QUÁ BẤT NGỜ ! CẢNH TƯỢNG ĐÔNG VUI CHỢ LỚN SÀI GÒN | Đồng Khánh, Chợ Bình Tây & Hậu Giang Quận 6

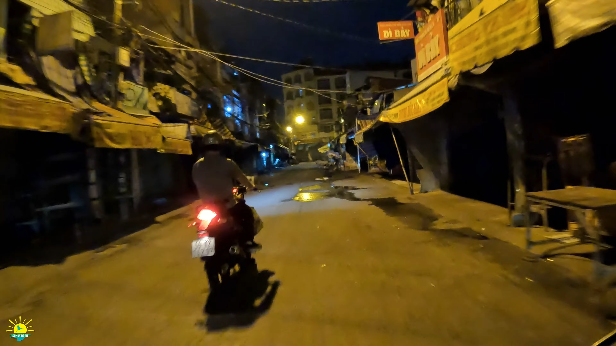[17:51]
Rồi đây thì rất là ngại đi những con đường này anh chị ha Buổi tối nó dậy đó Đây là con đường Phan Văn Khỏe Phía sau chợ Bình Tây ngày xưa mang tên là Bến Nguyễn Văn Thành
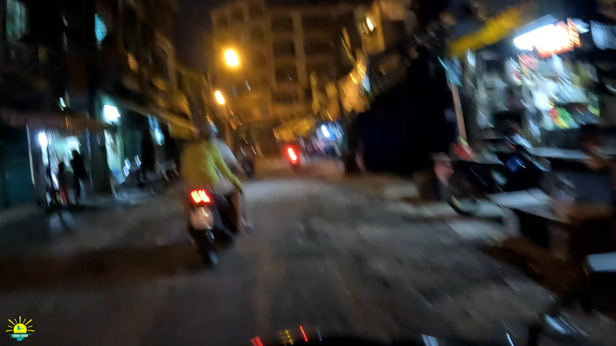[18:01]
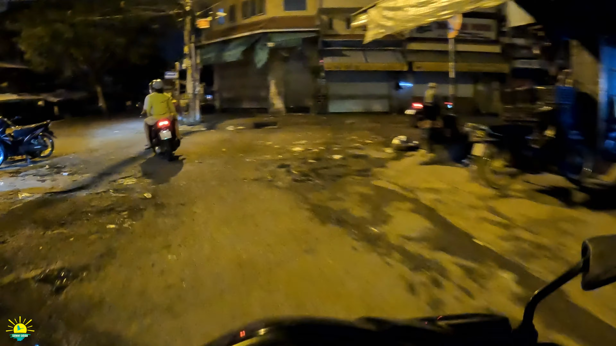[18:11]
Ra Phạm Linh Hổ và sinh y ra con đường Hậu Giang nha Chạy một đoạn con đường Hậu Giang và sinh y tới
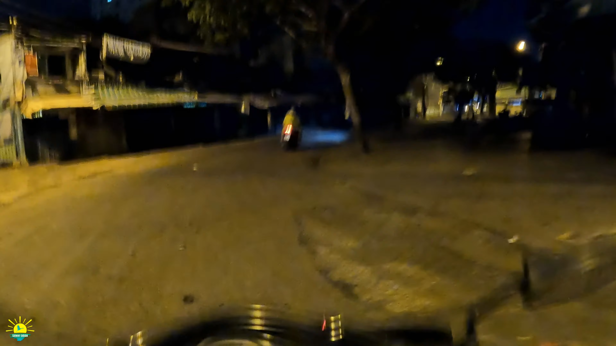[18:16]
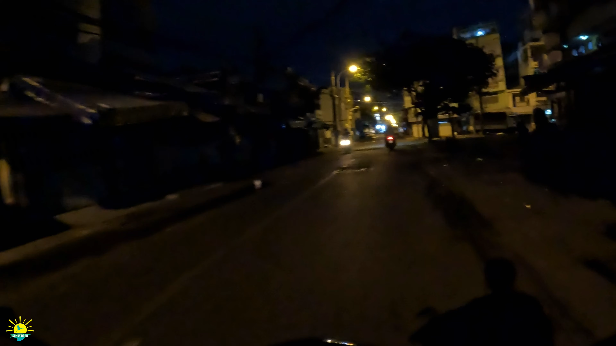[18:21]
Con đường Bình Phùng và sinh y sẽ stop clip Còn cứ đi con đường Phan Văn Khỏe này thì chúng ta chạy dài dài theo cái kênh hàng bạn để chúng ta tới dòng kênh Lầu Gốm Đây con đường Phạm Linh Hổ quẹo phải nha anh chị